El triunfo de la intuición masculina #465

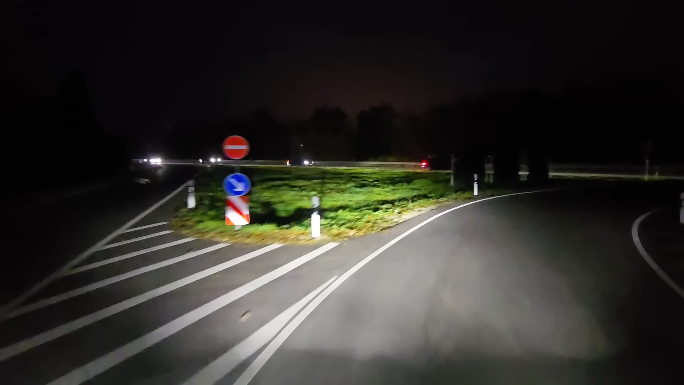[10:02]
Entonces, a lo que vamos. ¿Qué ha pasado con este viaje? Un segundo que estoy mirando para no comerme ningún coche. Joder, hay dos carriles. Ah, no, que el otro viene de frente. Vale, vale, os perdono. Pensaba que habían dos carriles, digo, no me deja pasar nadie. Entonces, este viaje nos lo dieron el lunes. El lunes nos fuimos a descargar lo que bajamos la semana pasada.
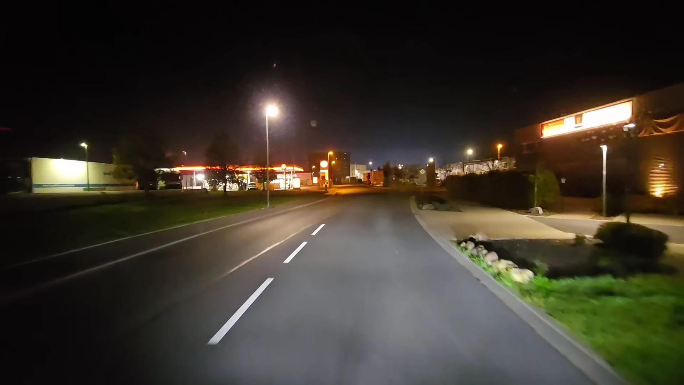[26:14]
Ah, bueno, pero es el mismo polígono este. Sí, es el mismo. Vale, vale. Gira a la izquierda en Endostrigue Vipsita, después gira a la derecha por la primera calle.
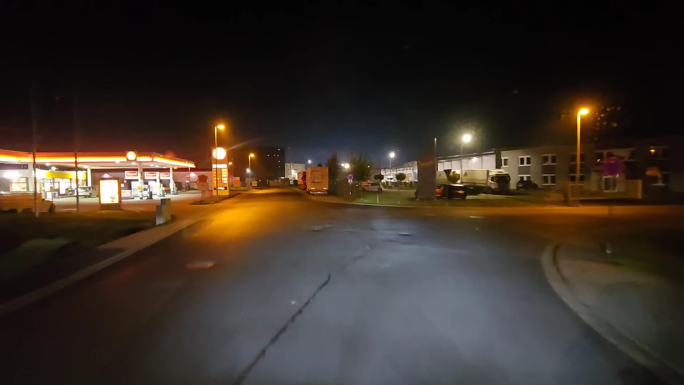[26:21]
Me dice que no, como que tengo que dar la vuelta.
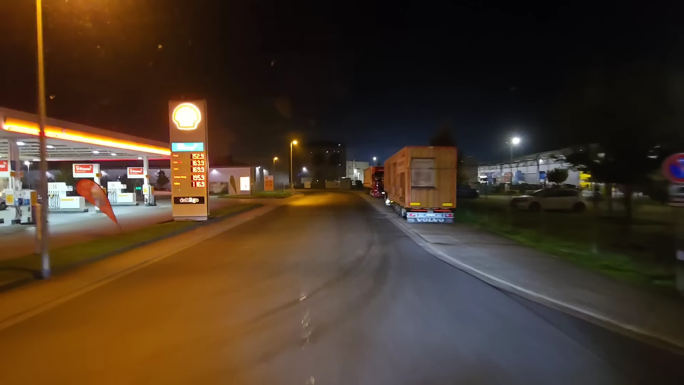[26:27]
Bueno, de todas maneras, no sabemos. No, no, sí, vamos, ya, por eso. Cualquier plaza que encuentres. Gira a la derecha así, en Endostrigue Vipsita, después gira a la derecha por la primera calle.
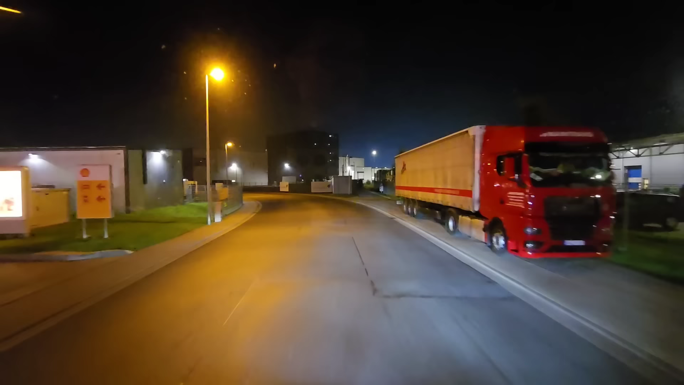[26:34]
Eso, ¿eh? Vale, bueno, va. ¿Qué calle es? ¿Esta calle cómo se llama?
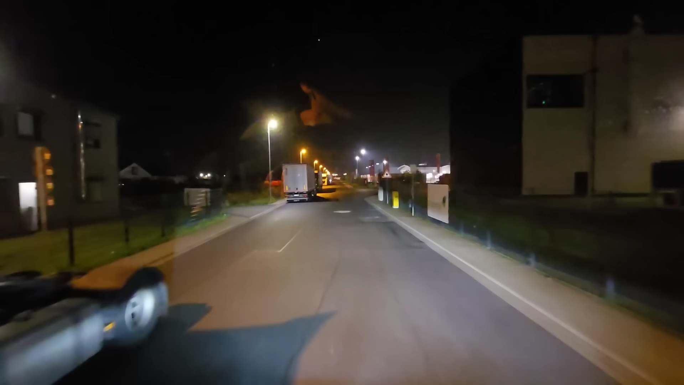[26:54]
Esta es una de las industrias Strasse. El líder está aquí a la izquierda.
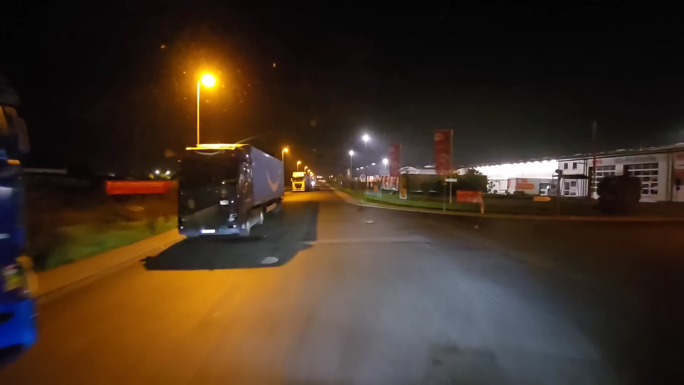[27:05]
A ver, en cualquier sitio de esto nos podemos parar. Por eso.
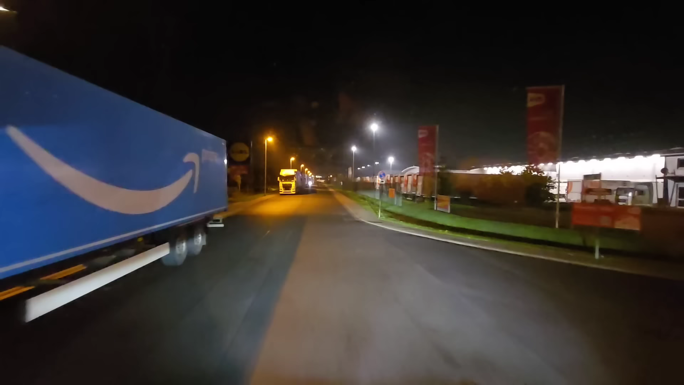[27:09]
Por aquí prohibido, pero bueno. Prohibido este trozo, que donde está el líder.
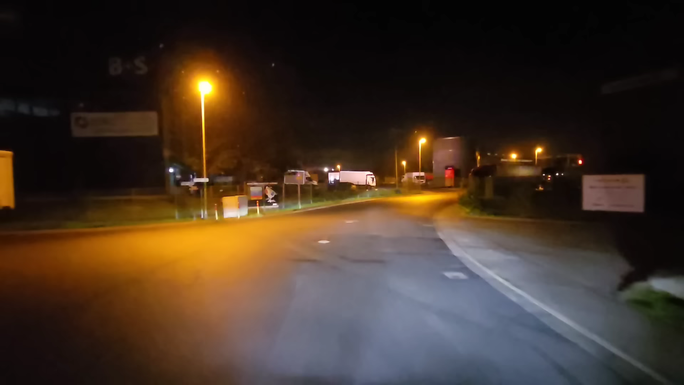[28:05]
Ah, la A es esta. A ver, vale, ah, vale. Aquí vale. Entonces, Cotex, no ah. Sé qué, da, da, da.
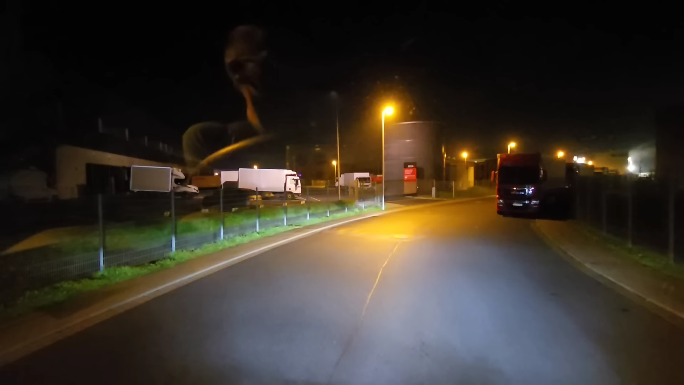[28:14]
Será esta. Pero la A. Cedro Par Frankfurt Arsenal. Pero la A es esta calle. Sigue, a ver. ¿Cómo que la A es esta calle? Esa es la calle A. Ah, lo ponía en. Sí, no. Lo ponía. Y entonces, esa es la que buscábamos. Entonces, a ver si encontramos esta empresa. En el Sud A19. Nosotros vamos a la 1.
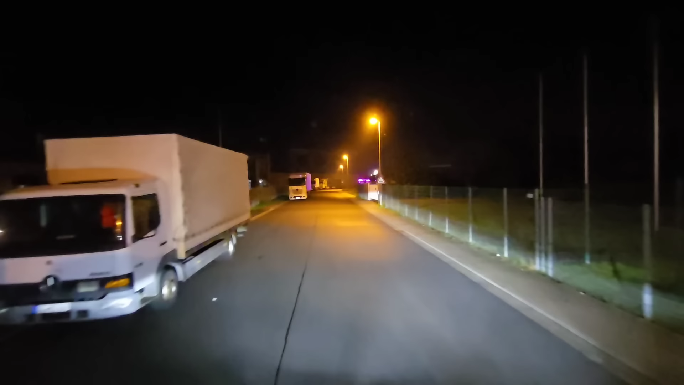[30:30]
O sea, al fondo de aquí no hay calle. No, es el final de. Hay una empresa en el. Cuatro. Eso es D6. No, ya estamos. Mira, ahí sí, te podías sí. poner. ¿Cómo? Sí, lo que quiero ver es si hay una calle o algo. Eso es el final.
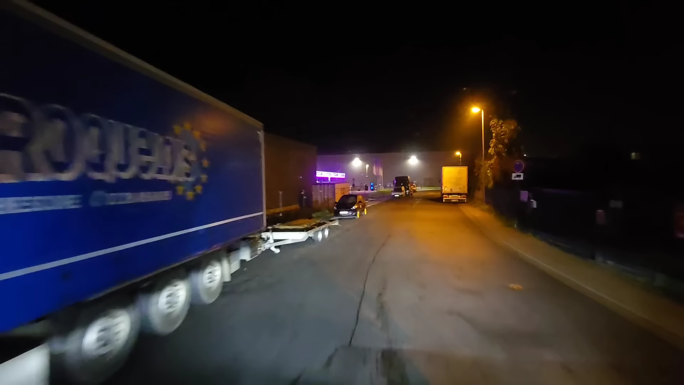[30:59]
Sí, hay un pasarón en Sánchez para dar la vuelta. O sea, aquí.